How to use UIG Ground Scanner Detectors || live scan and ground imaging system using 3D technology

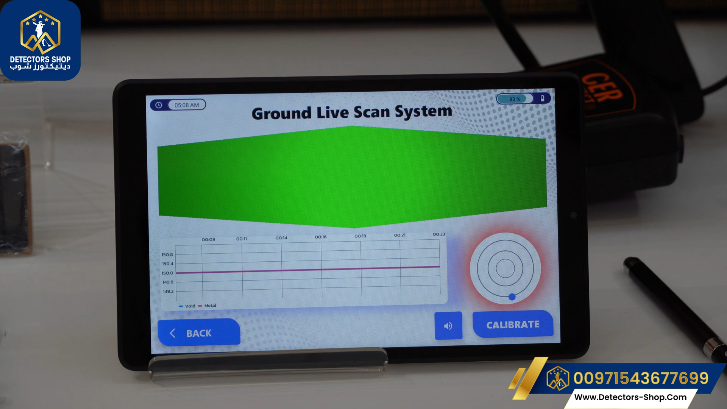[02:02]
now we'll go back we'll choose the
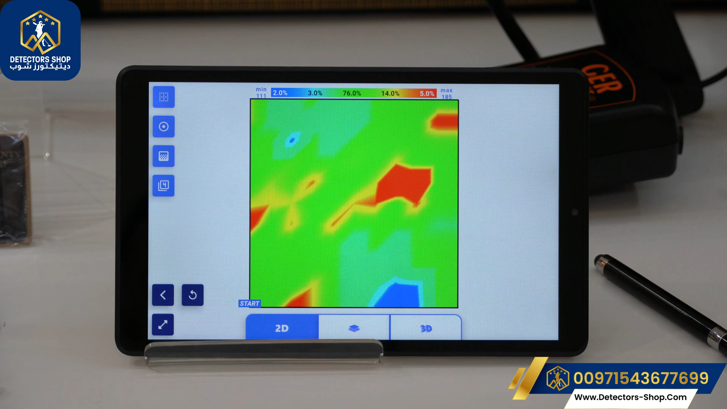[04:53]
first here we have the bar where you can see all the percentage from the metals and cavities and normal soil also the mineralized soil and now we'll explain the 3d option first here we have the option for the grid lines so we can see more clear image and also we have here the possible target which the device will give
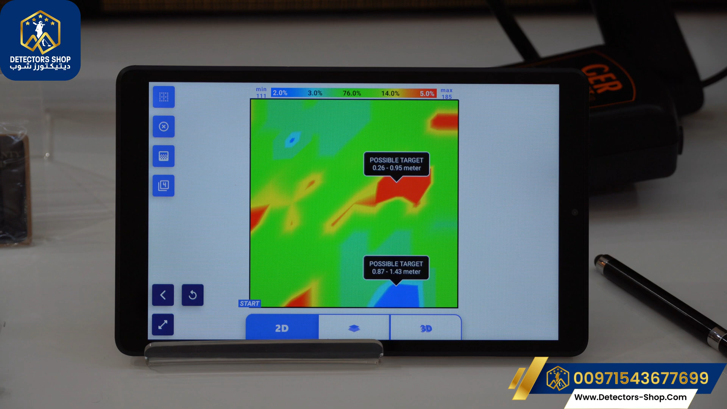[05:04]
us automatically and also we have here for the contrast of the colors so we can see more in sharp lines and also here we have the values so if we put back
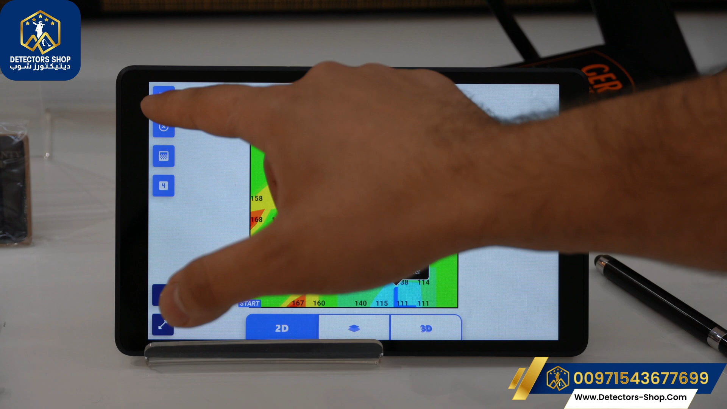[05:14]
the grid lines we can see the values which is very important to us
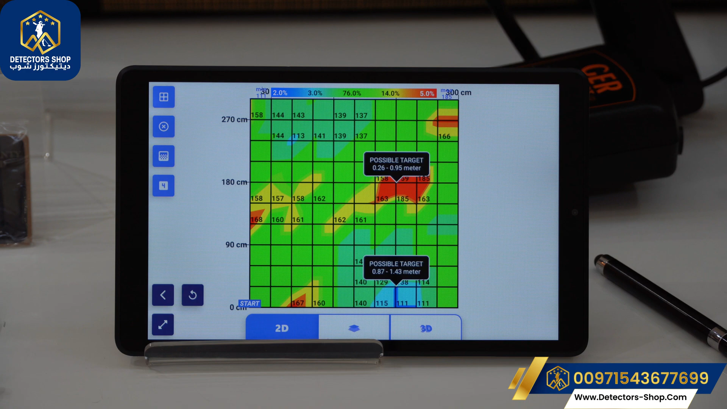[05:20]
where we can measure between each step if the values is close to each other and also we have the layers option which is the unique thing about the UIG ground scanner so here we can see in layers and also we have the option to take off the layer and we can separated them by metals or cavities so here we can see
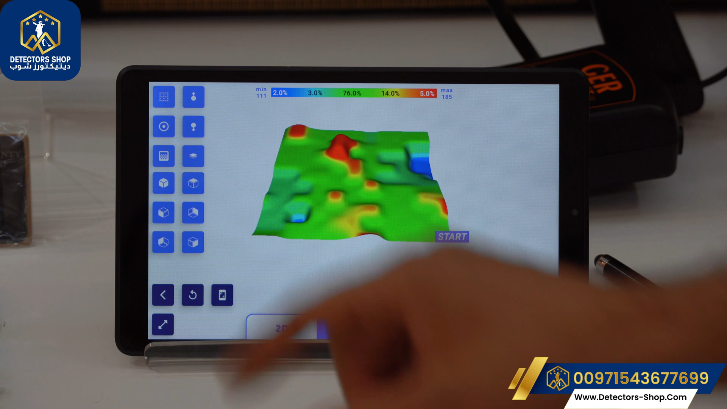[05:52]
and also we can see the possible target and also we can see from different views
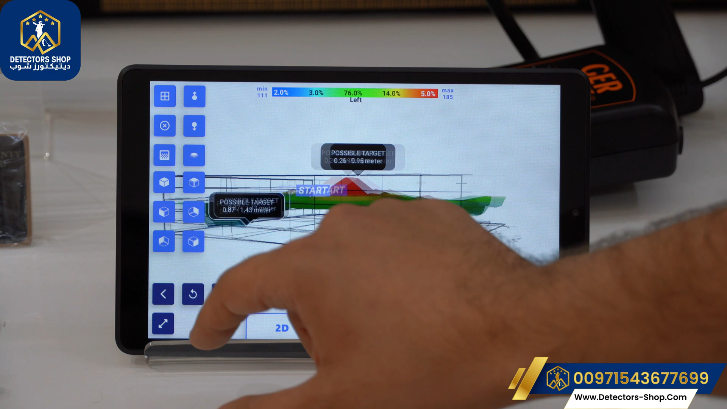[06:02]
and also we can see here the separation layer option and
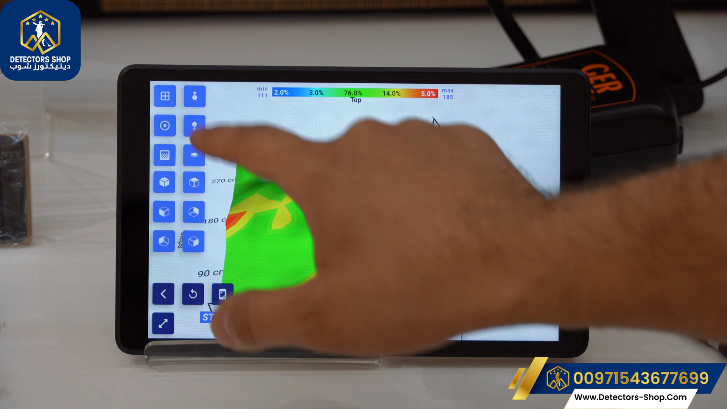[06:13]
we can increase and decrease the heights so we can see our targets more clear and also we have this grid lines option where we can put the picture in the default mode
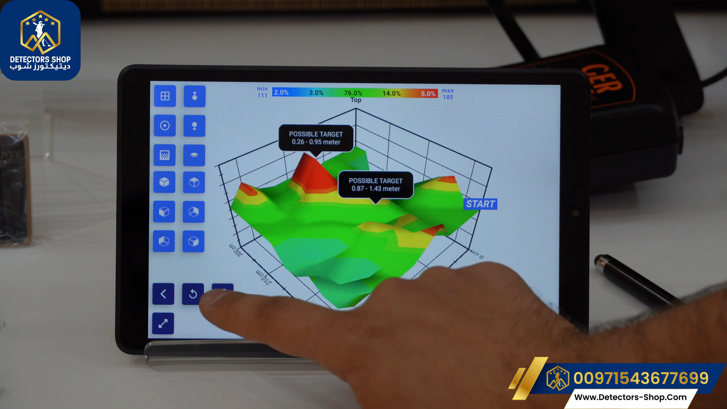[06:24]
and also we have the save option so if we press on that we can save directly to the files where we can see it in the main menu now we'll
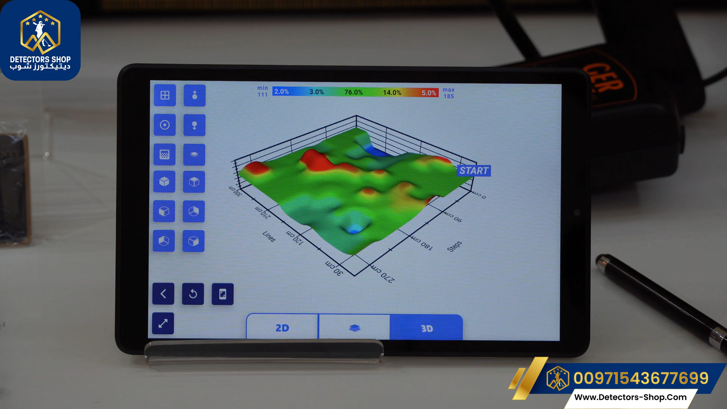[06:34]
go to the 3d option where we can see our target in 3d mode so we can see more clear and we can rotate the picture whatever whatever
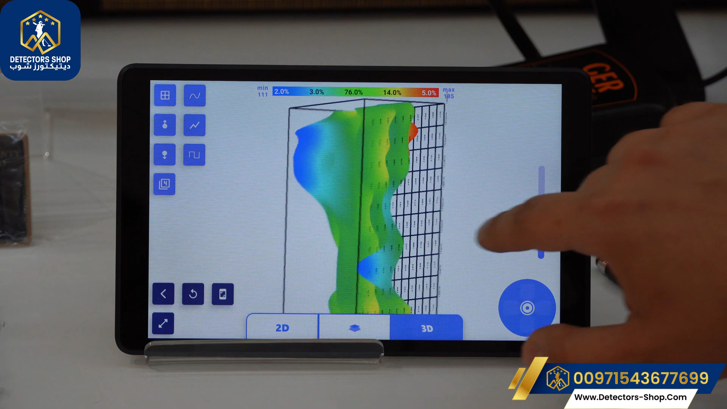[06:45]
we want and also here we have the grid lines option and also we can increase and decrease the heights of the cavities and metals so we can
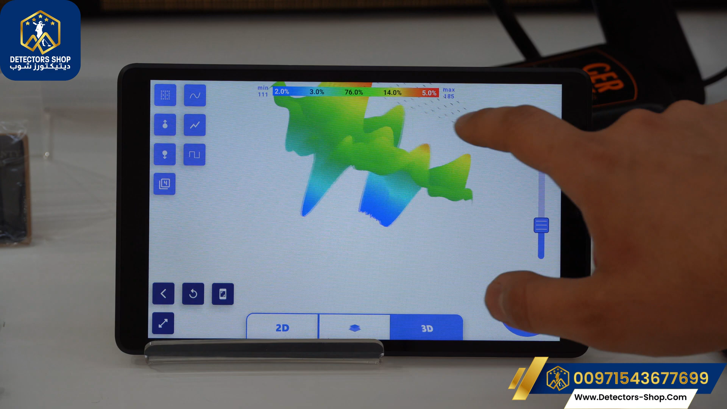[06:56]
see our target more clearly and also we can decrease it in the opposite side